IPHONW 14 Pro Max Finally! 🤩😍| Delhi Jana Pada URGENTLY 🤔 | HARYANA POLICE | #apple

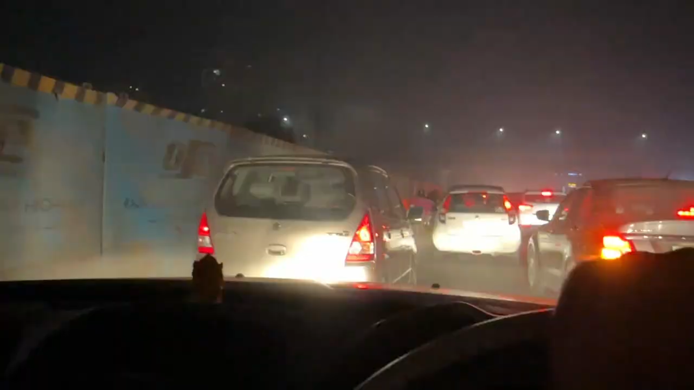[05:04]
बड़कों में आपका स्वागत है दिल्ली एंसीयर में हाले को ट्रहका है बुरा हाले में पच्चेस मिट से खड़ा हूँ कि